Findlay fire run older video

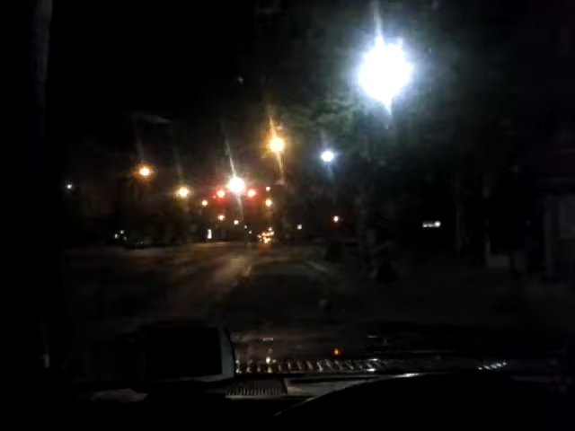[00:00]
I'm sitting up here on Main Street. All the fire department is going out to the gathering. Get this alarm off. Get to watch the fire truck go by. I'm good. Hi, is that you guys? Have a good day. I'm coming. Thank you.